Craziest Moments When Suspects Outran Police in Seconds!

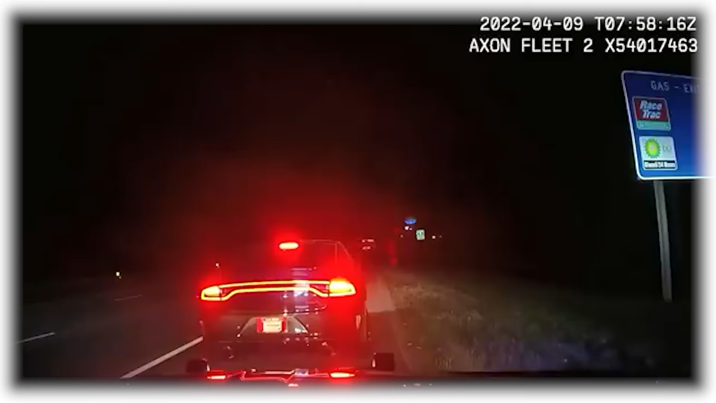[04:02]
A live GTA-style car chase was caught on the dash camera of a cop's car when a suspect in a Dodge Charger Hellcat was stopped by a deputy officer. When the officer approached the car to ask questions, the suspect seized the perfect chance to escape. While the officer was still stumbling to get back in his car, the suspect had already sped far away. The deputies tried to catch up with him, but this suspect was not slowing down anytime soon. Best of luck to the deputies in trying to catch this GTA driver.
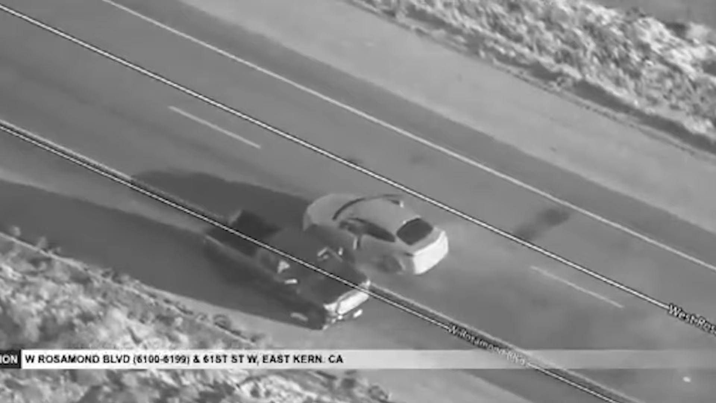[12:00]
car into the desert in an attempt to escape the pursuing officers.